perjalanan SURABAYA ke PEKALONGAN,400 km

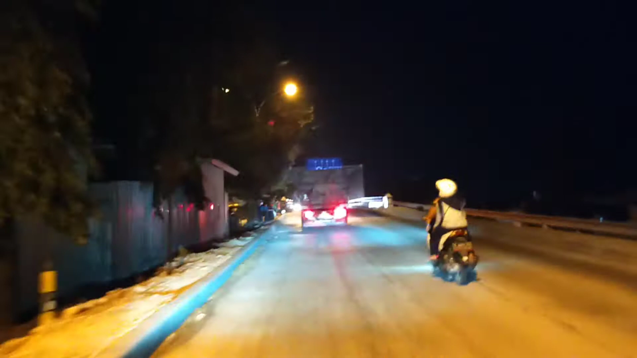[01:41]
Sudah sampai apa Lamongan tapi mau memasuki Tuban.
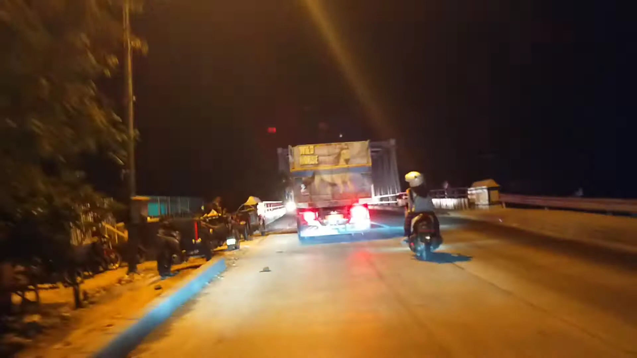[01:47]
Ini di jembatan yang lagi diperbaiki yang pernah rusak. Widang ya, Dek ya? Iya, jembatan Widang.
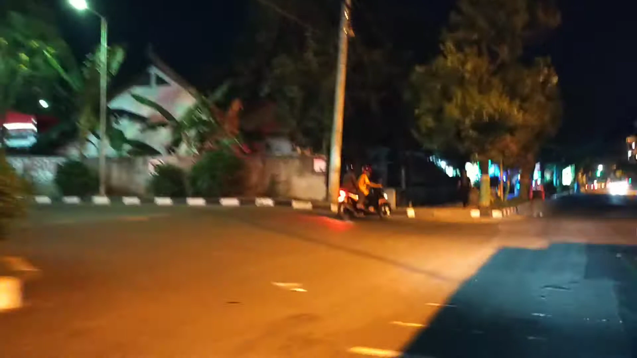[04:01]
Oke. Okay. Sudah sampai di Tuban.
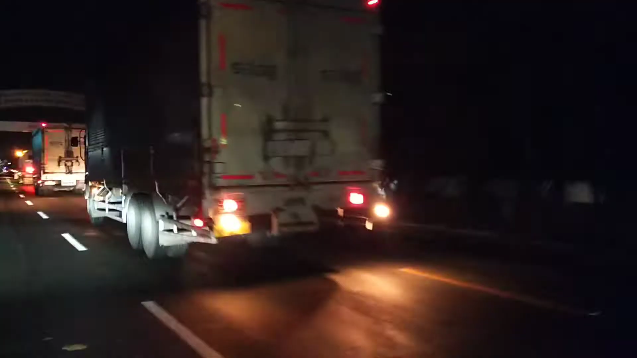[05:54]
Jadi ini kurang lebih jam piro ke? Jam 10 kita masuk ke Jawa Tengah.
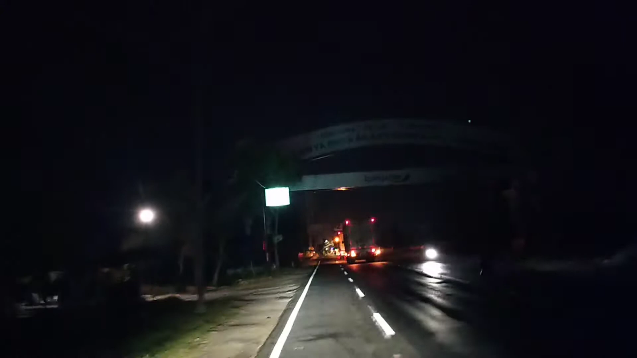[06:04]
Nah, ini adalah perbatasan Jawa Tengah dan Jawa Timur.
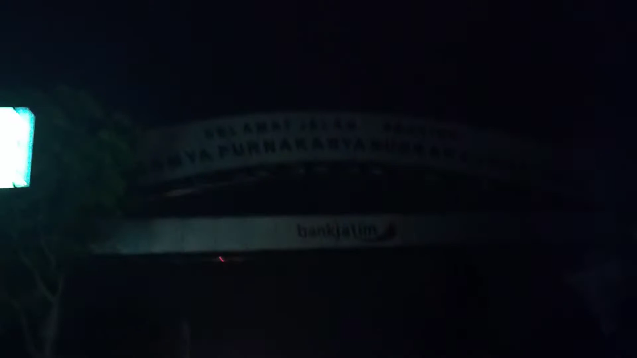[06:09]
Ini karena malam jadi enggak kelihatan.
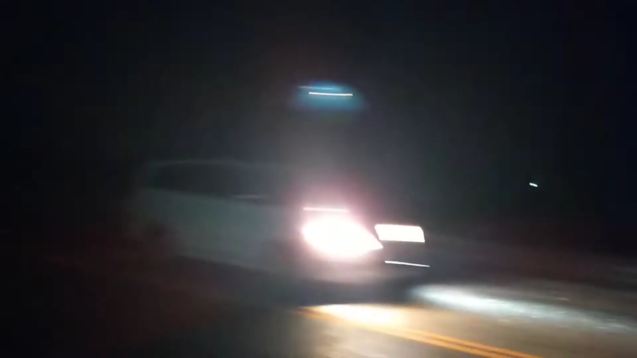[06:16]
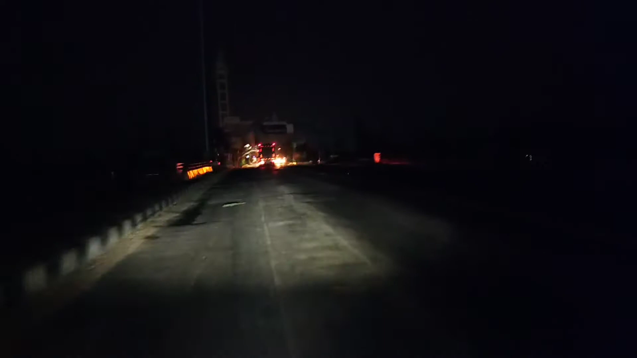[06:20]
Di Jawa Tengah. Jawa Tengah. Di Pamjaten. Nah, ini adalah ikoniknya. Selamat datang di Kabupaten Rembang.
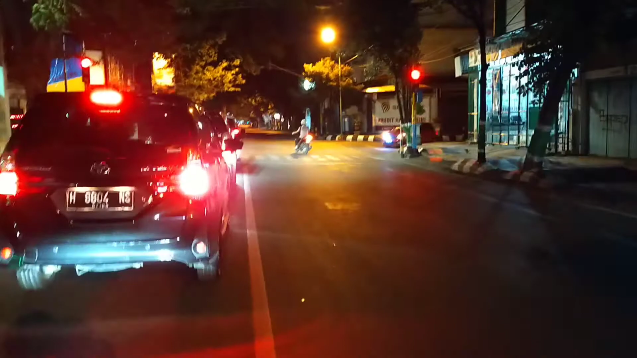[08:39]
Suasananya itu di sini sepi sekali, nggak seperti kayak waktu pagi-pagi atau siang-siang banyak kendaraan bermotor kayak gitu.
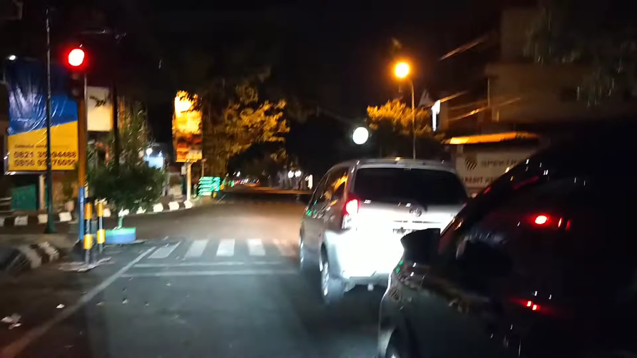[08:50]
Nah, ini lagi lampu merah. Oke, kita lanjut lampu hijau.
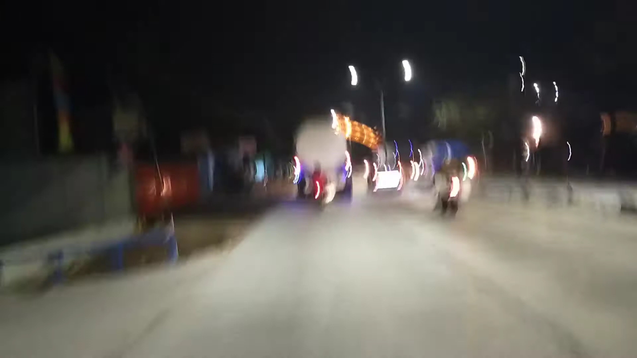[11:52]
Selamat jalan kota Demak. Nah, ini ada